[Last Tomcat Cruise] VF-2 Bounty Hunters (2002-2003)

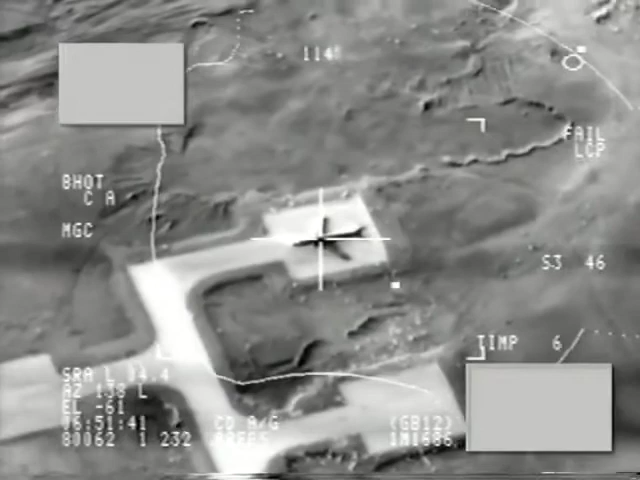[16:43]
There's one, two, three, all of them in there.
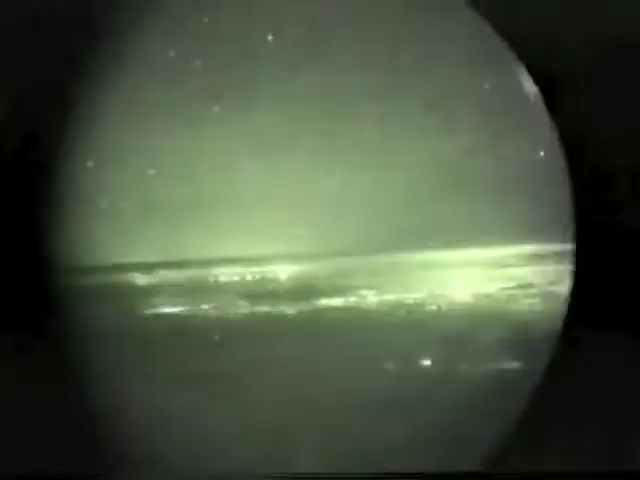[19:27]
These are pictures coming to us from Abu Dhabi television, I believe, and live pictures inside Baghdad.
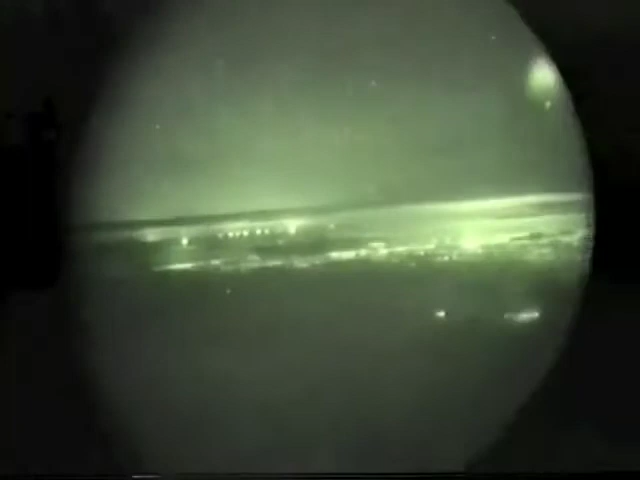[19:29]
And you can hear the anti-aircraft fire and what appears at least to be more strikes by cruise missiles, believed to be Tomahawk cruise missiles, which are dropping over Baghdad. Let's listen. Check.